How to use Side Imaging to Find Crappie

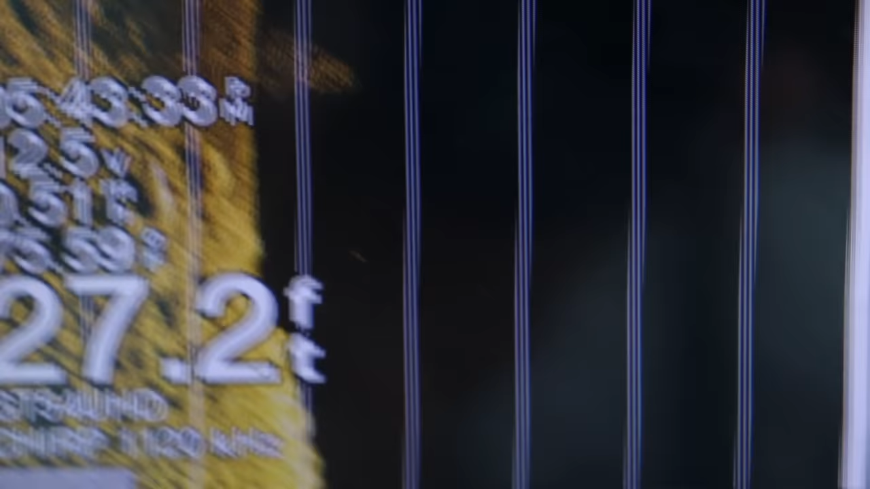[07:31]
That could be panfish, it could be some baitfish.
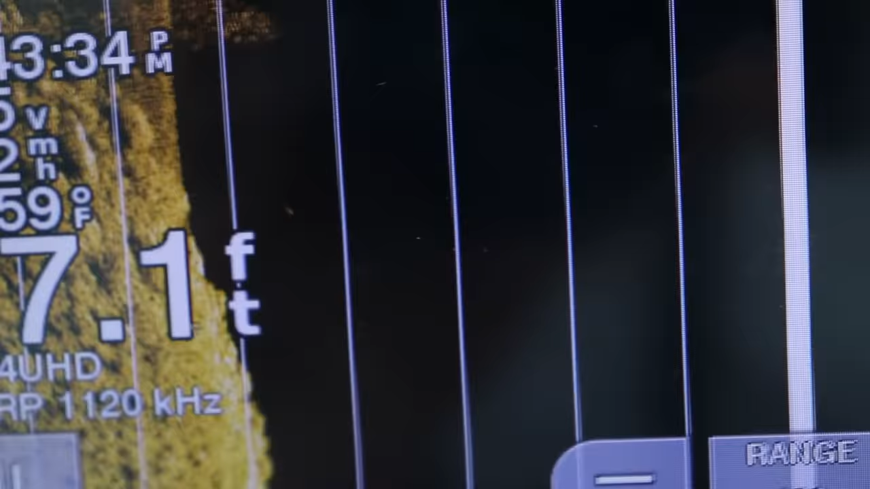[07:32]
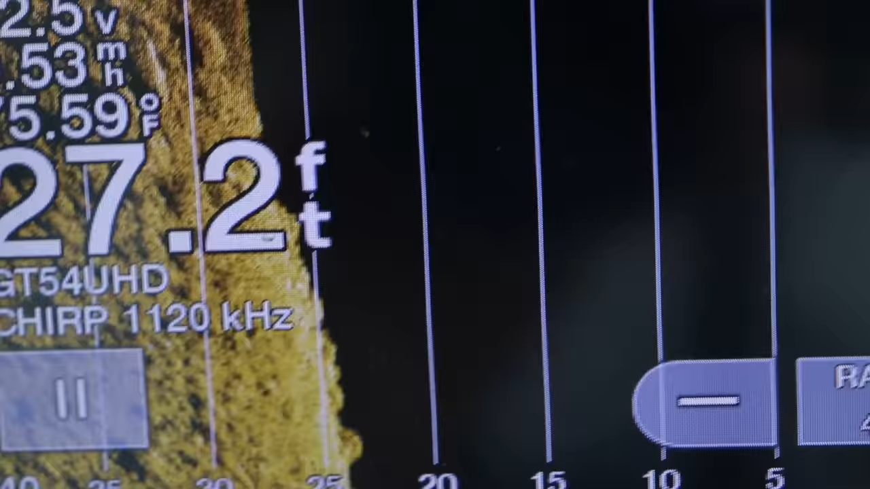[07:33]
On screen: depth 27.2 ft
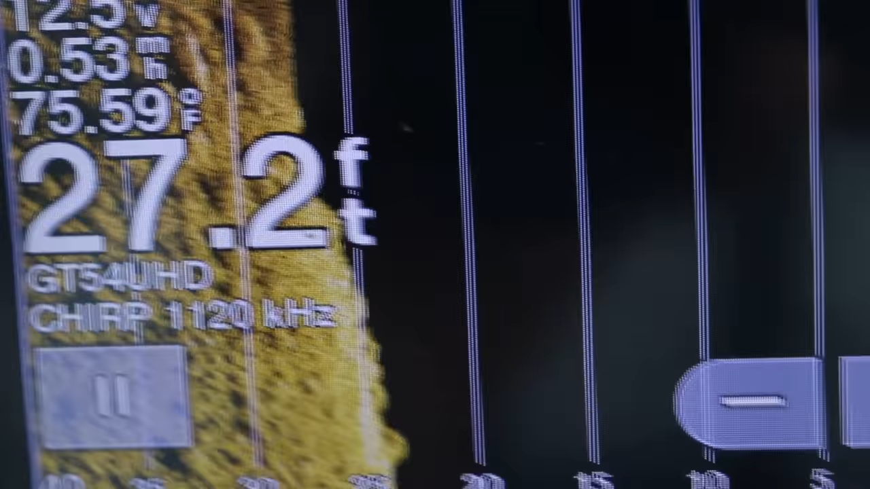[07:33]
On screen: depth 27.2 ft, water 75.59°F
Most likely some baitfish, they look pretty small.
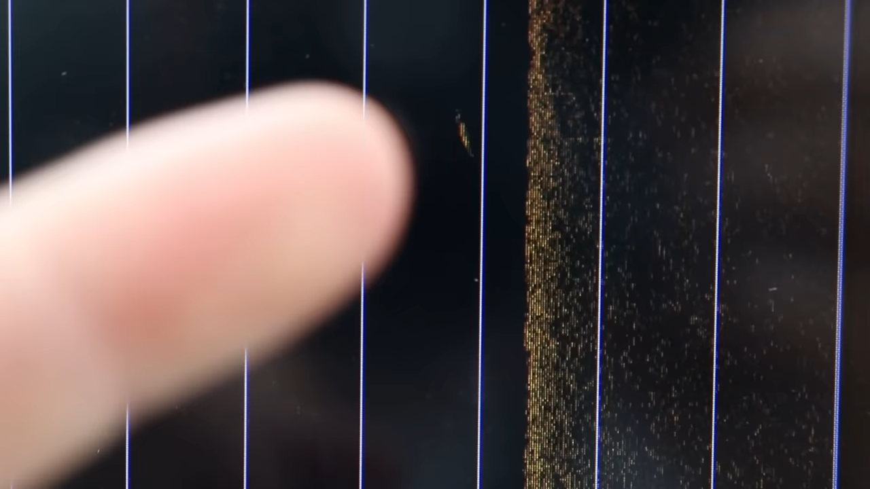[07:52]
You see that little line? I'm going to screenshot that for you.
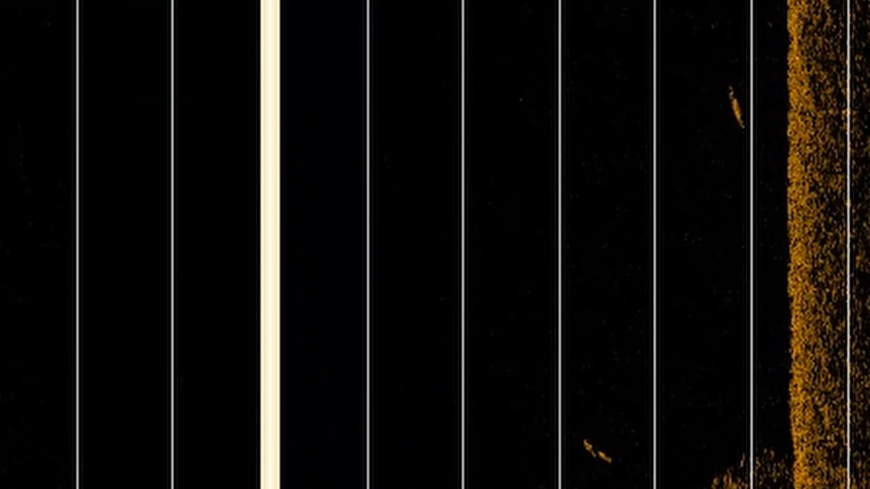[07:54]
There's a fish down there. That's a bigger fish.
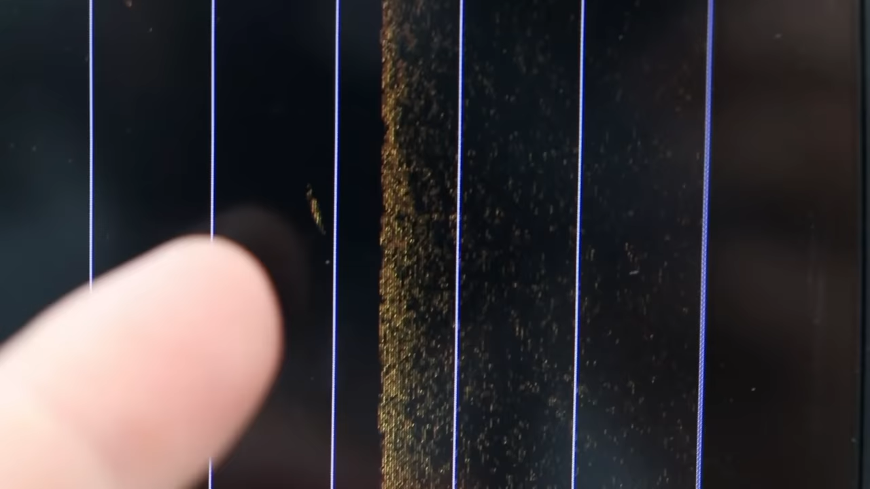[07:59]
That could be a walleye, a bass, muskie,
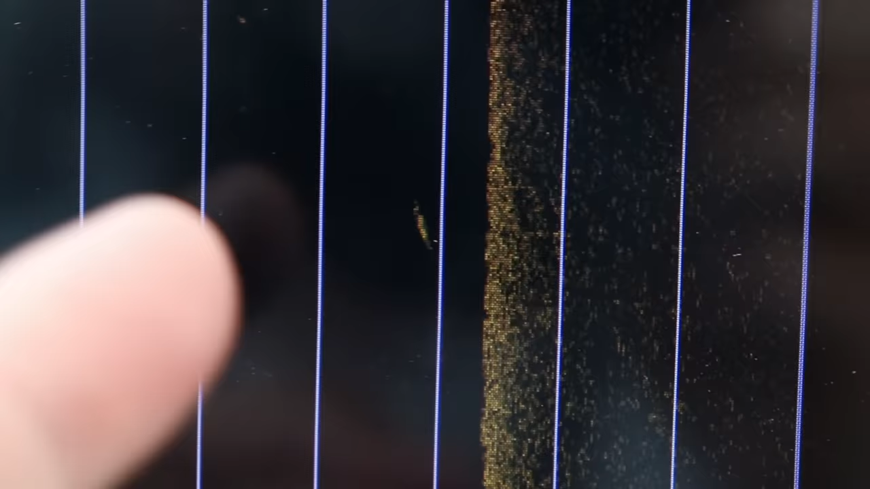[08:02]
northern, something, right off the edge.
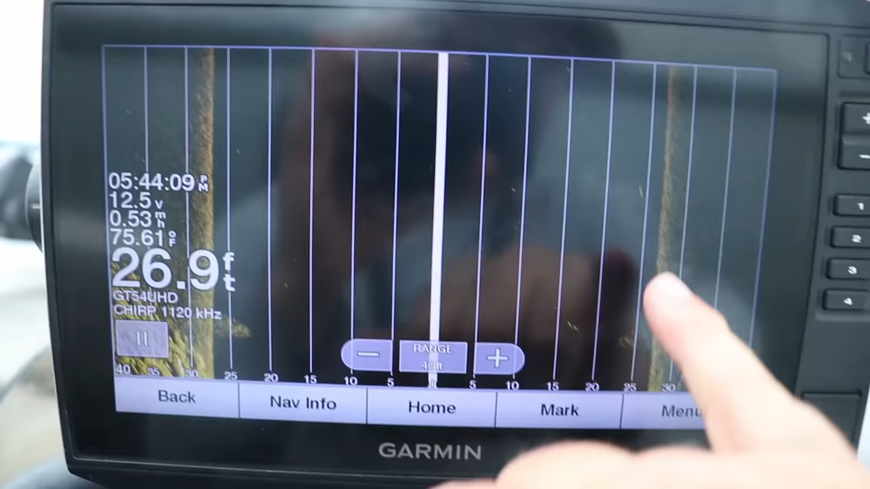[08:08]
On screen: depth 26.9 ft
But that tells me it's about 25 feet to the right of my boat.
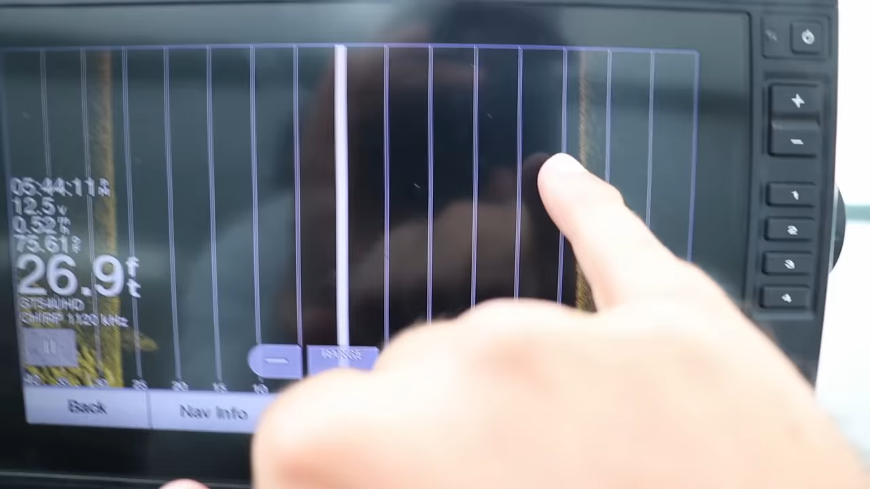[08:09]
On screen: depth 26.9 ft
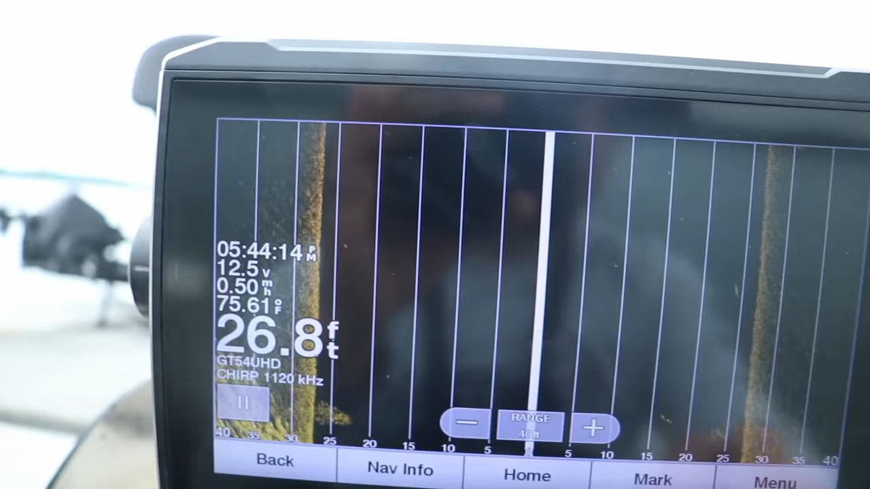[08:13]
On screen: depth 26.8 ft, water 75.61°F, speed 0.50 mph
So another cool little function on these units.
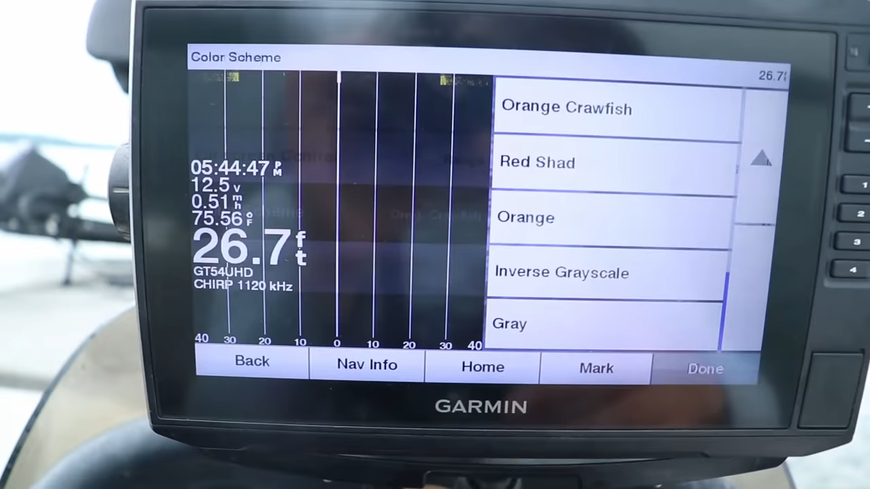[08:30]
On screen: depth 26.7 ft, water 75.56°F
I like running the orange crawfish pattern.
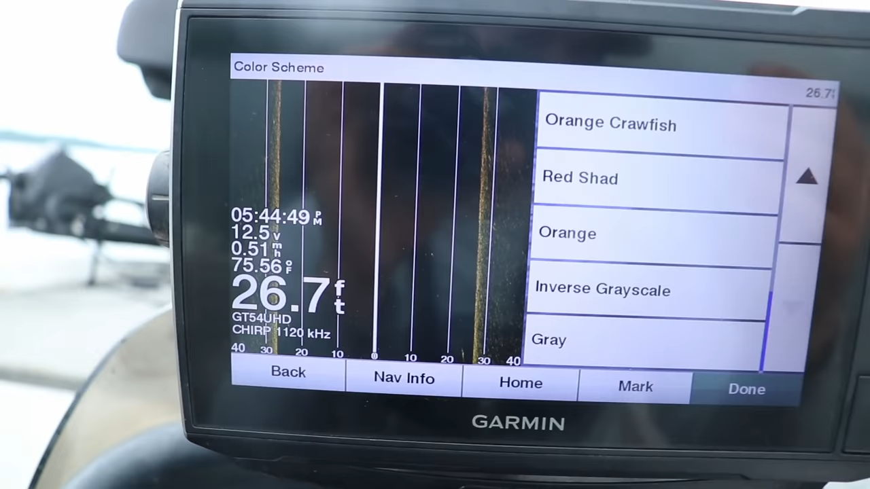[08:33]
On screen: depth 26.7 ft, water 75.56°F
This is very similar to what the Hummingbirds were,
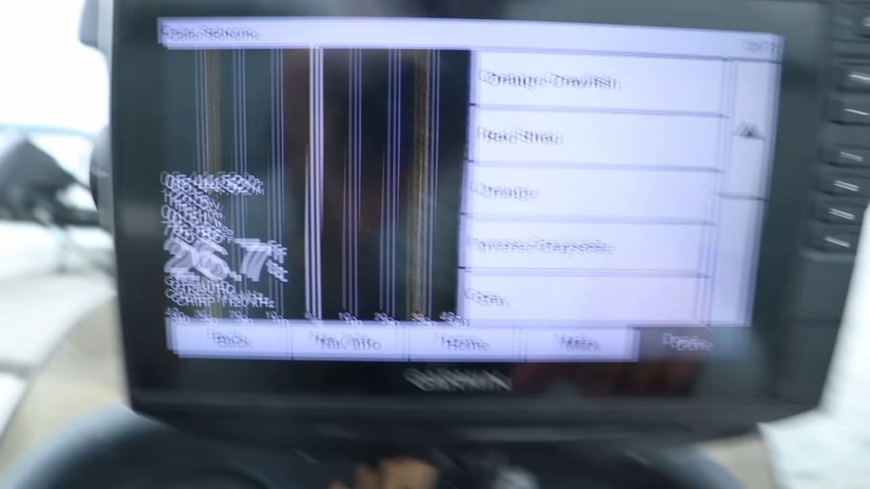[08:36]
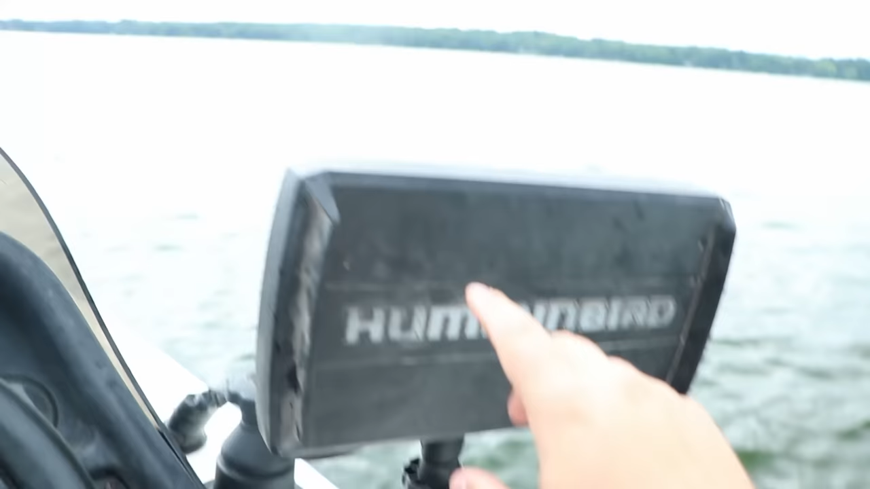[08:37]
and this was the first Hummingbird that I bought like 4 years ago. I'm used to this kind of color pattern.
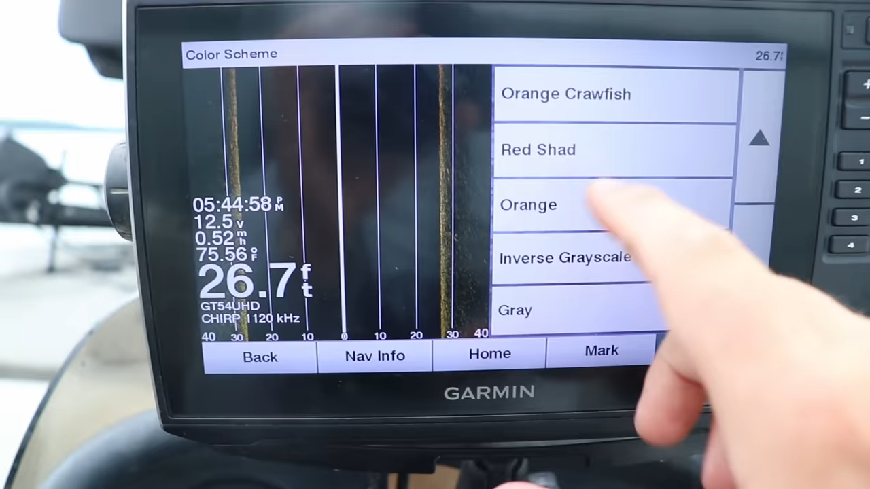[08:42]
On screen: depth 26.7 ft, water 75.56°F
It's that gold and black pattern, but you can choose whatever you'd like.
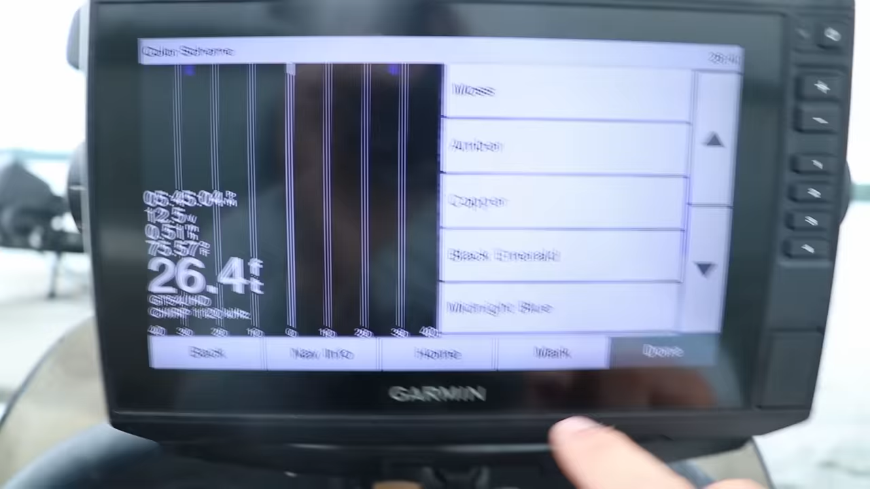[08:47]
A lot of guys run this blue pattern or even this green one.
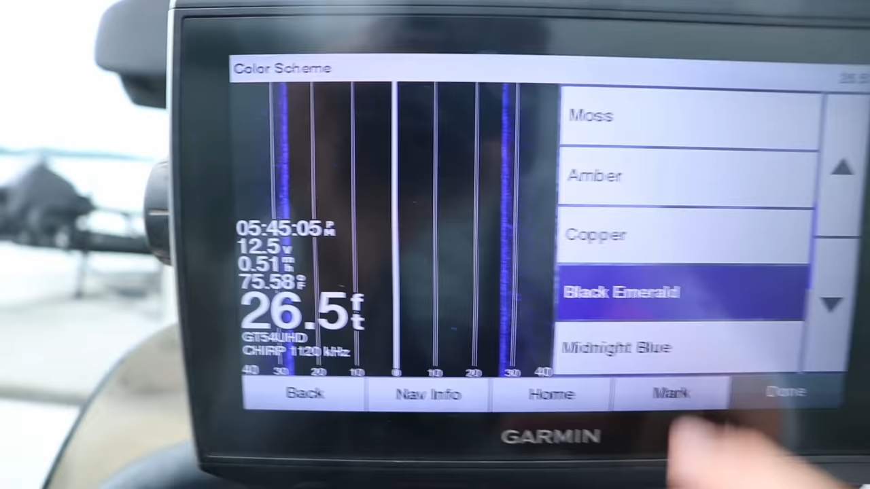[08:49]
On screen: depth 26.5 ft, water 75.58°F
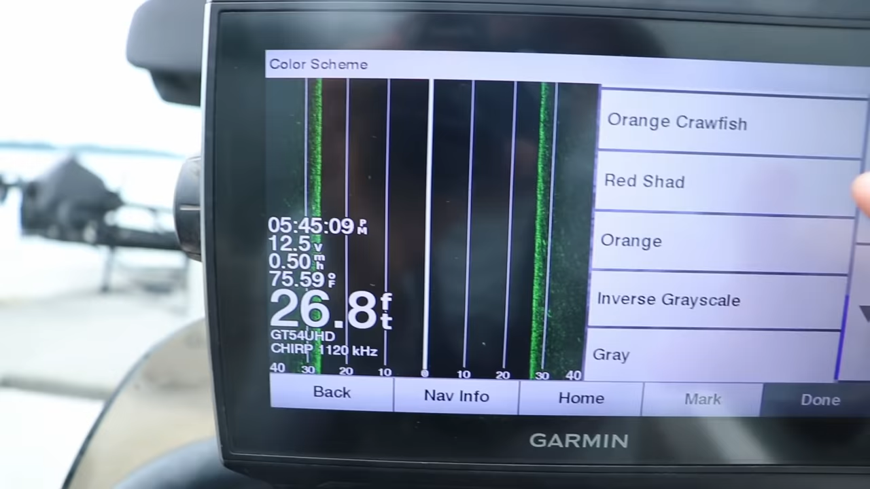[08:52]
On screen: depth 26.8 ft, water 75.59°F, speed 0.50 mph
So you can pick what you think is best